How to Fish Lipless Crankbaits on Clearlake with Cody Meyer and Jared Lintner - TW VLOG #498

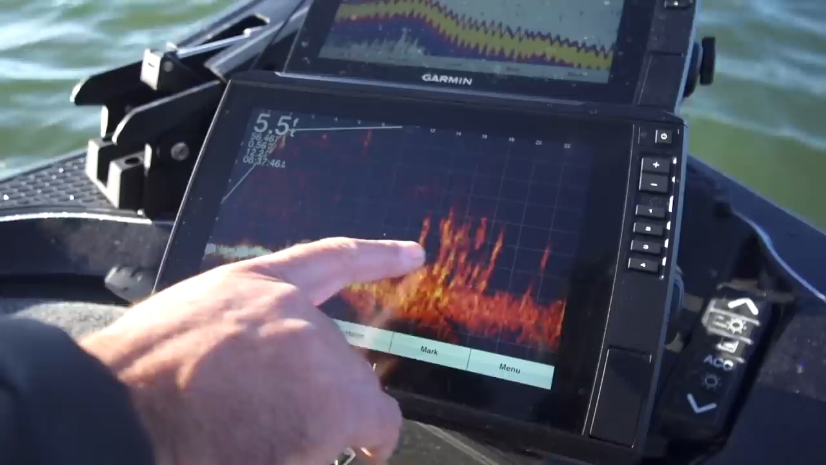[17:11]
little stick little stabs of it kind of pan around see all that grass that's what we were fishing